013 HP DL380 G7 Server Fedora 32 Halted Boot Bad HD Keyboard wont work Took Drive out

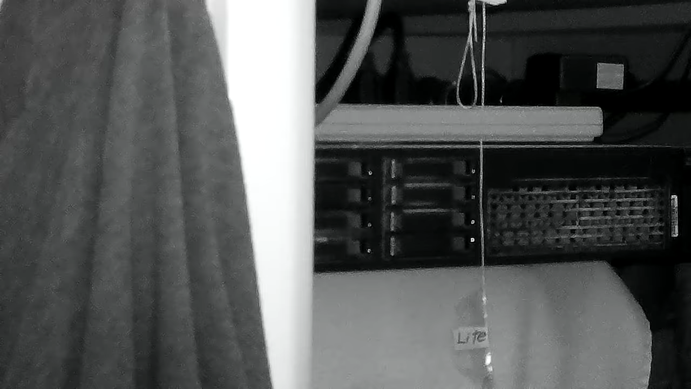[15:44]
yeah IR that's probably what I had infrared mode yep I guess that's infrared I hadn't thought about that really lately yeah it's pretty hard to get that in and out of the